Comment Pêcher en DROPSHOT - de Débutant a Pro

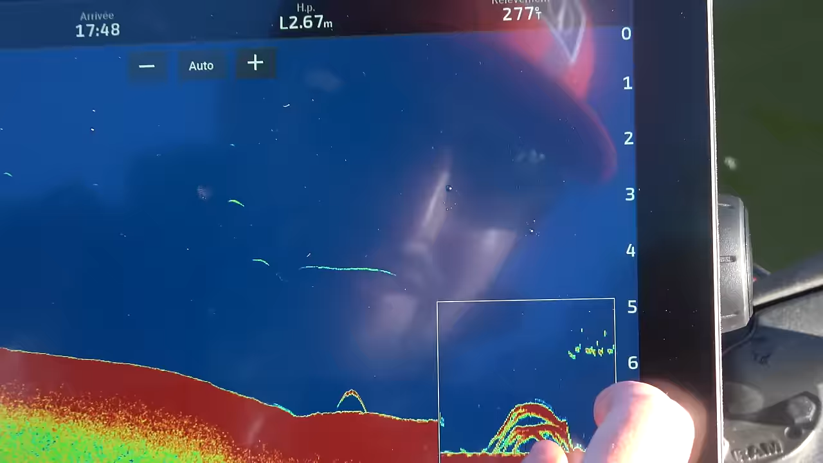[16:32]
Et en fait, regarde, je suis venu descendre mon leurre en fait à cette hauteur-ci. Et regarde, on voit le poisson qui a décollé du fond. Il l'a décollé. Et qui est venu. Il est venu taper ton leurre. Qui est venu se piquer dessus.
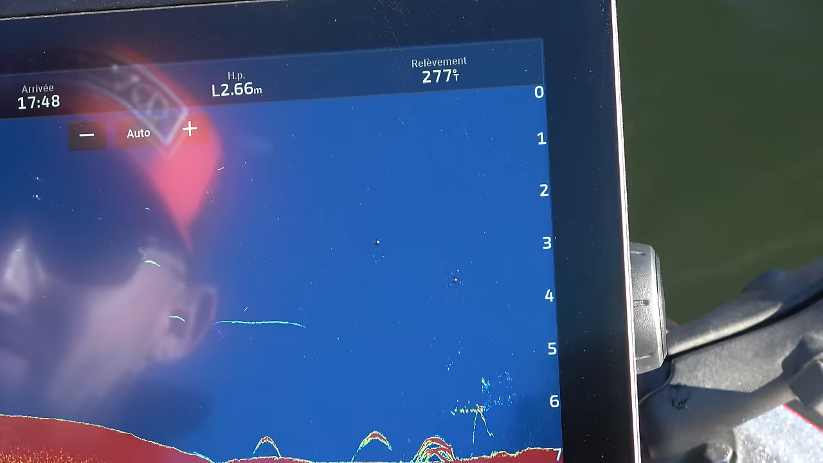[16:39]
C'est pas un gros poisson, je vois. Bah non.
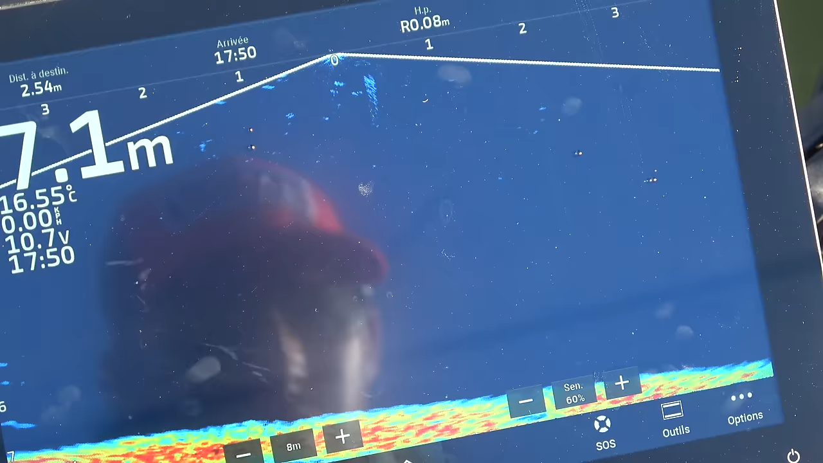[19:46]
On screen: water 16.55°C
Il y a du poisson à l'arrière du bateau ici, tu vois. Regarde, tu vois le nombre de poissons qu'il y a à l'arrière du bateau. Là, regarde, je vais relever. Oh, il y a un banc de poissons. Il y a un banc de perche, regarde, je vais descendre en plein dessus. Hop, regarde, je leur descends sur la tête. Et il y a un gros fiche dedans. Hop, il y a un beau fiche dedans. Attention, je suis sur leur tête, il y en a deux qui décalent.
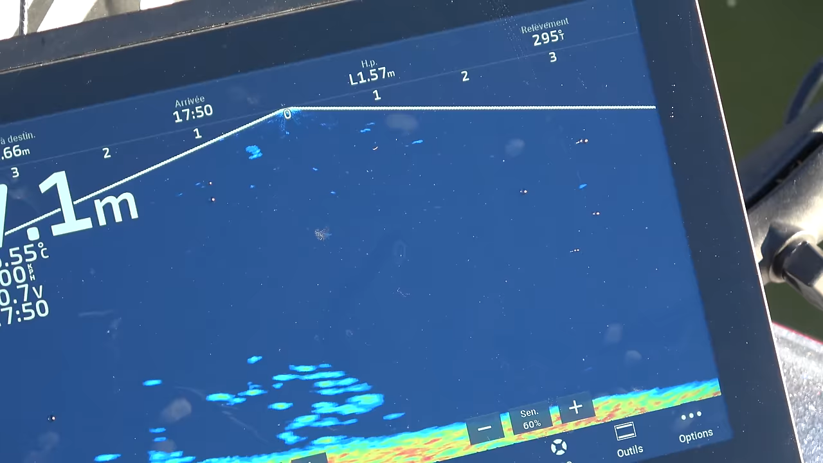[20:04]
Attention, ouais, ça monte, elle tape dans le plomb, Oh, elle est dessus. Fichane.
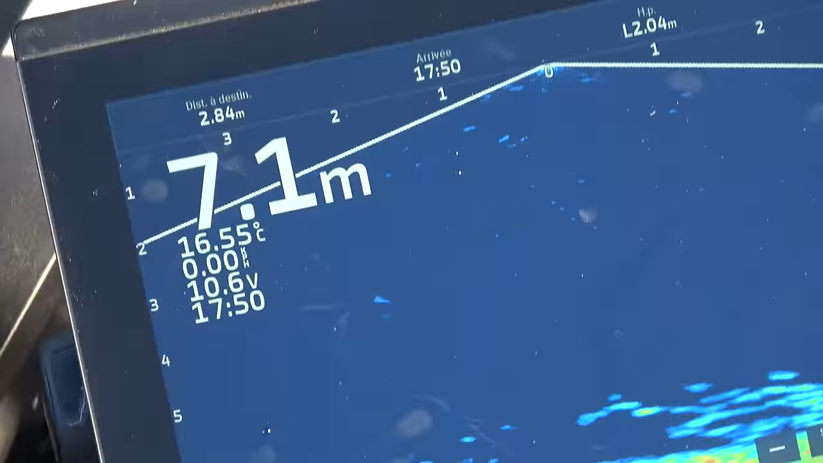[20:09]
On screen: depth 7.1 m, water 16.55°C
Ça remonte. Incroyable. Voilà. Hop là, allez, poisson. Troisième perche d'affilée.
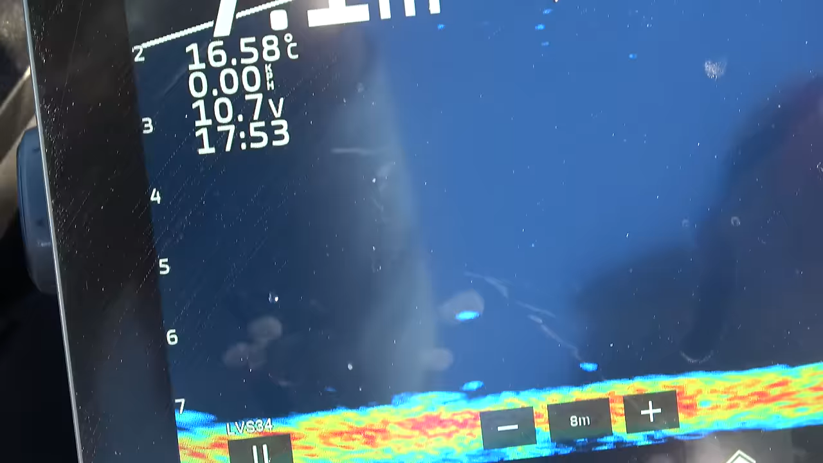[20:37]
On screen: water 16.58°C
Ça ressemble vraiment. C'est vraiment un glane. Hein. Ouais. Oh, il est fort intéressé le con en plus. Ouais, il remonte dessus. Ouais, ça ressemble vachement. Ouais, à un glane, si, ça. T'as la limite de le faire. Hein. T'as la limite de le faire. Hein. Il est venu deux fois.
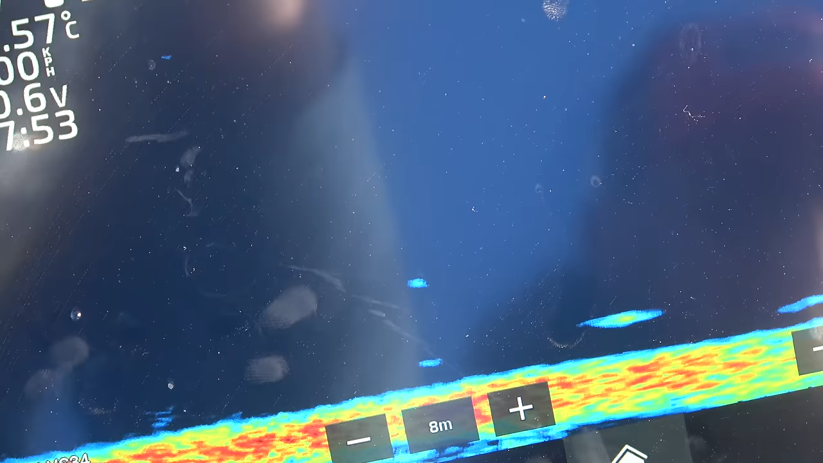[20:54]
Ouais, mais regarde maintenant, je vais me faire intercepter par tout le petit banc, la petite perche qui arrive. Il est toujours là, hein.
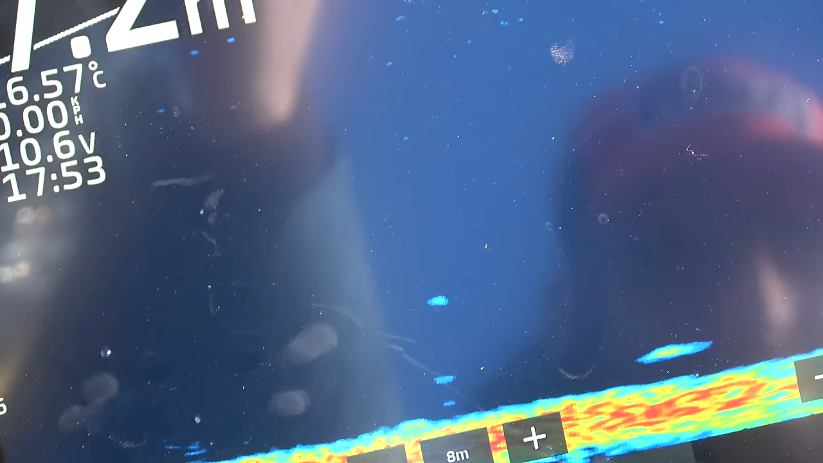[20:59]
Ouais, ouais. Mais lui, il est là pour manger. Là. Il est collé au fond. Ouais, lui, il vient s'alimenter. Il vient bouffer, c'est ce qu'il bouffe, lui. Ah, tu vois, il y a après... Hop, il y a une perche qui monte, là, sur mon premier leurre. Ah oui, oui. Oh, lié.
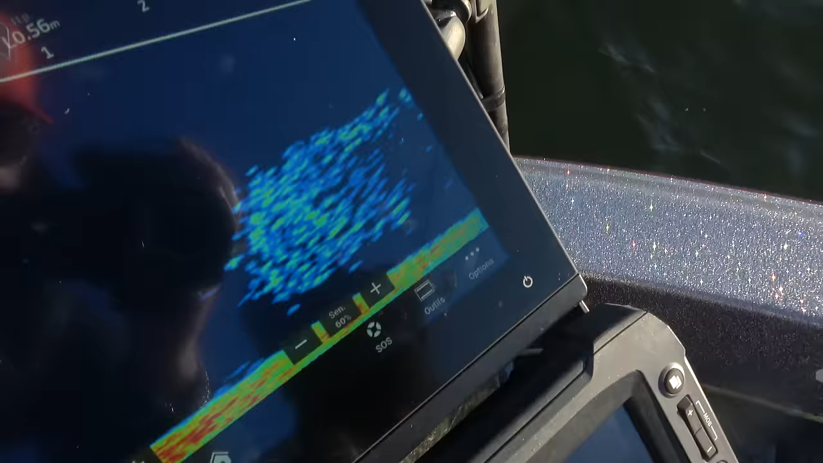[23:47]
C'est dur de pas faire une touche, quoi. Ouais. Maintenant, si tu vas assez vite, c'est quand même pas si facile que ça. Hein.
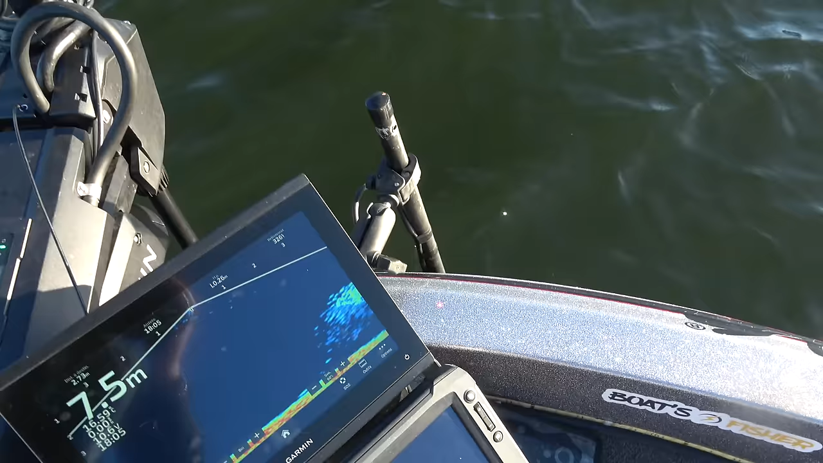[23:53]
On screen: depth 7.5 m
Non, non, il faut les trouver. Ouais, mais ça. Déjà, il faut les trouver, mais même toi, tu fais beaucoup plus de touches que moi, quoi.
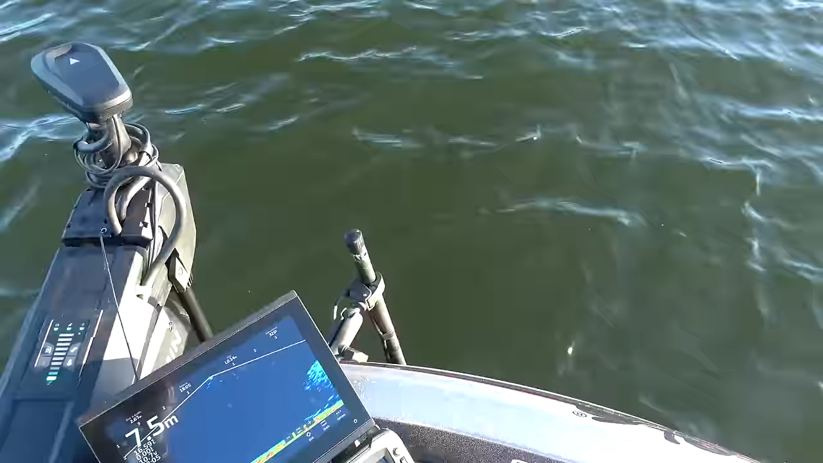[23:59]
On screen: depth 7.5 m
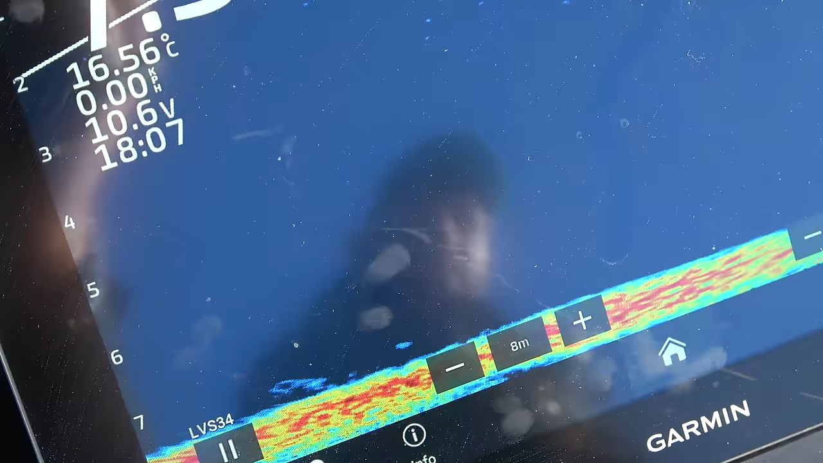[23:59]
On screen: water 16.56°C, speed 0.00 km/h
Par contre, t'as un gros bord de perchette juste en dessous, voilà. Anime un peu plus sèchement, mais tu le fais trembler sur place, en fait. J'ai pas du tout l'animation, c'est un truc de malade. Allez, allez.